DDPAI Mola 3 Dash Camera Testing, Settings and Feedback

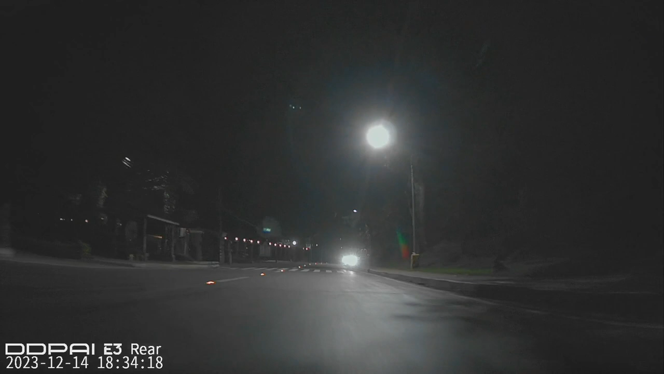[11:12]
so far ang lino nya satisfied naman ako madali lang actually sya gamitin si Mola E3 na DDPI walang complications in terms of
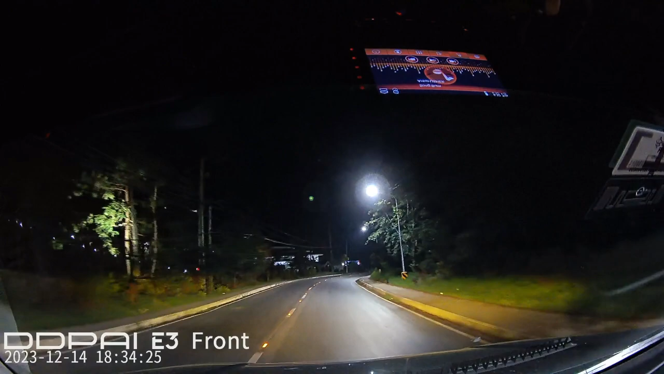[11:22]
connecting to the dashcam through the app sa phone nyo and napakadali medyo intuitive yung ano yung yung mga controls and buttons dun sa app kaya madali syang makuha madali nang magets in terms of operation
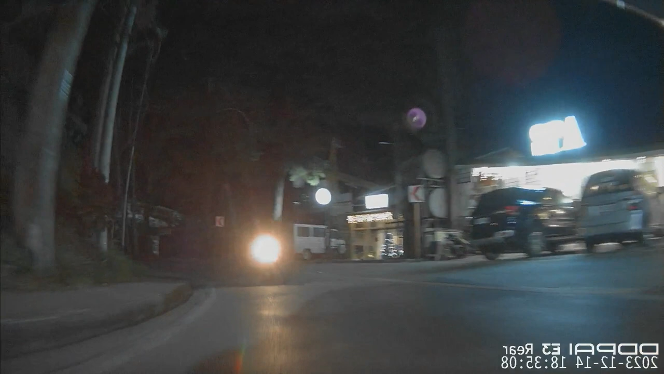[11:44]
and also when downloading the files to your mobile
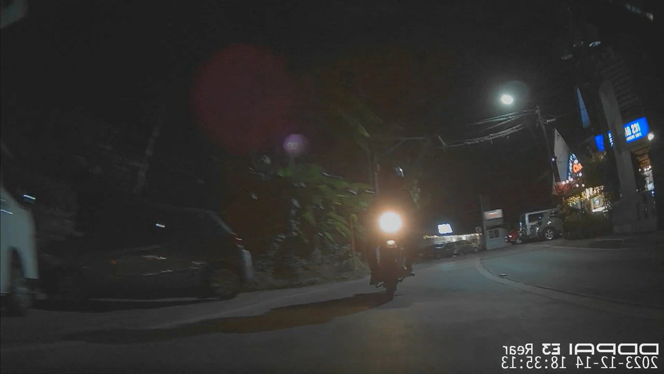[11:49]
phone napakadali so all in all maganda sya video performance
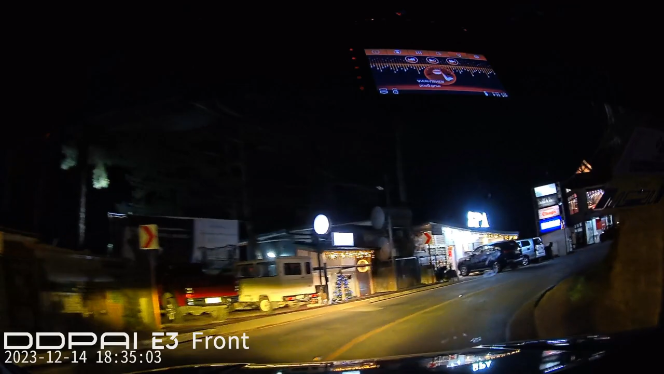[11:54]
perfect malinaw sa harap okay sa likod malinaw din sa likod and
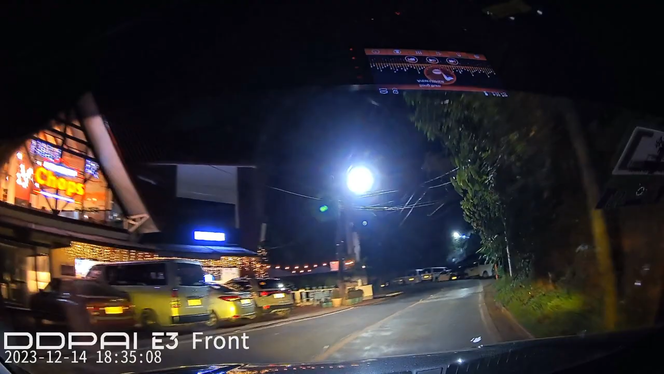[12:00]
other control settings napakadali though hindi ko kasi sya in explore no ikinabit no tapos only to find out meron pala mga ganong adjustments or settings dun sa dashcam but yun nung ginamit ko sya from baguio to manila and back ang ganda nung ano